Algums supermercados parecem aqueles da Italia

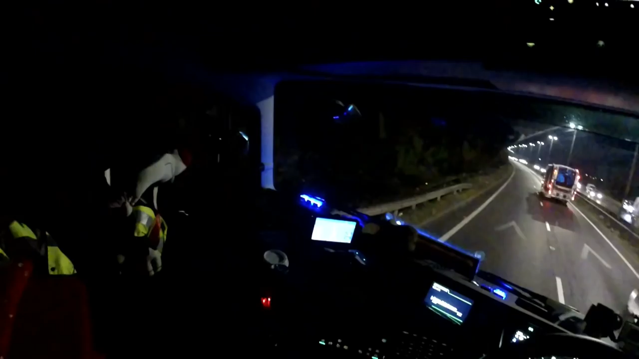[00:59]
A bordo do nosso Volvo Sideline com freio mais top do mundo, freio motor
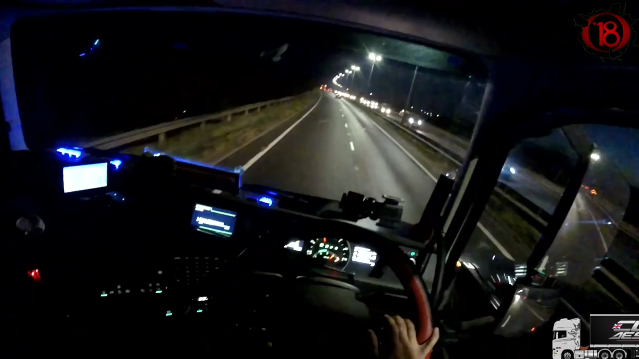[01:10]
2017. Temperatura 2 graus. São 6 horas e 54 minutos diretamente aqui da A13. Falta aí 7 milhas aí pra chegar no cliente. Parei aqui na... nessa lay-by aí. Fiquei aí uma hora parada aí. Porque aqui na indicação do supermercado clandestino. Supermercado clandestino. As melhores promoções.
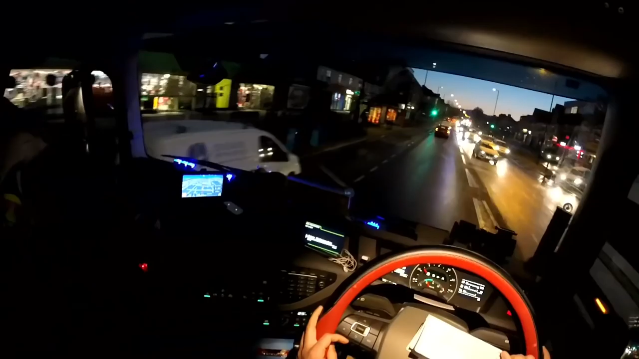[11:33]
A 13, 129. Pull up to clear the footpath.